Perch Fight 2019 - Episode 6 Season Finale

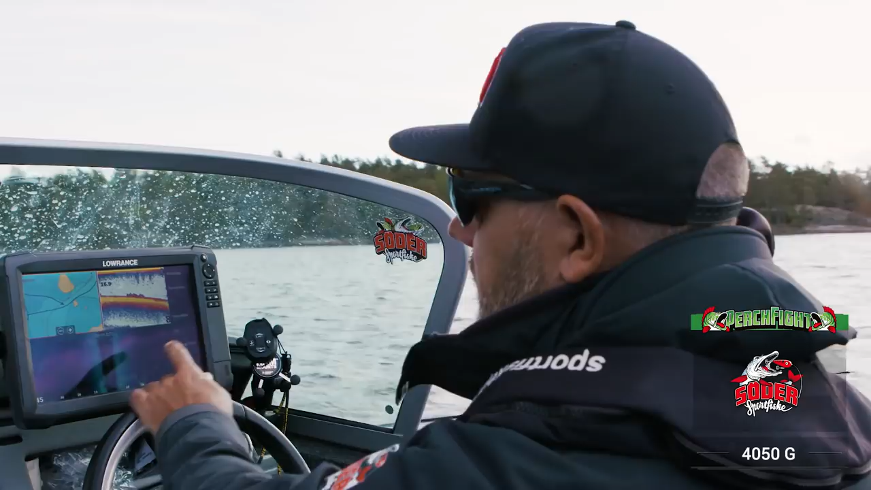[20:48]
Där Rapala har legat i det djupaste stället som jag sett här, det är 5 meter.
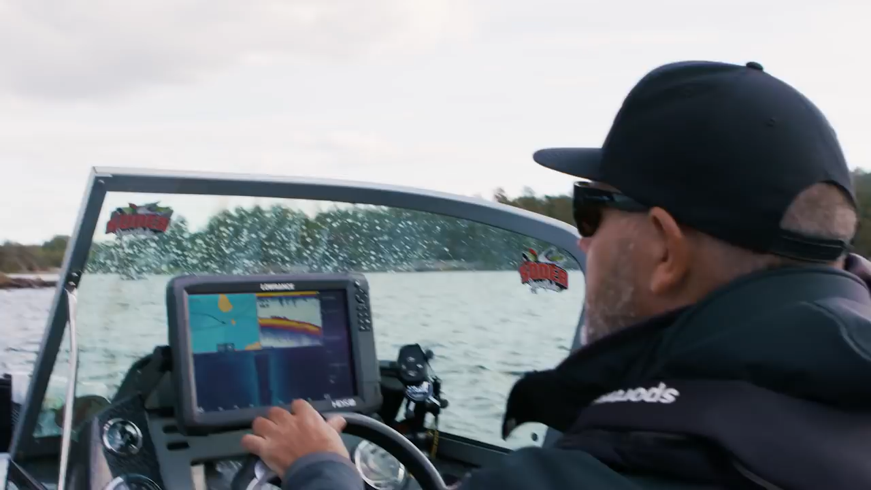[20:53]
Där är det också, det är djupt här nere, undrar om de har fiskat där? De börjar nog där, men vi vet ju hur vi gillar att fiska där stället, det är 6 meter här till och med.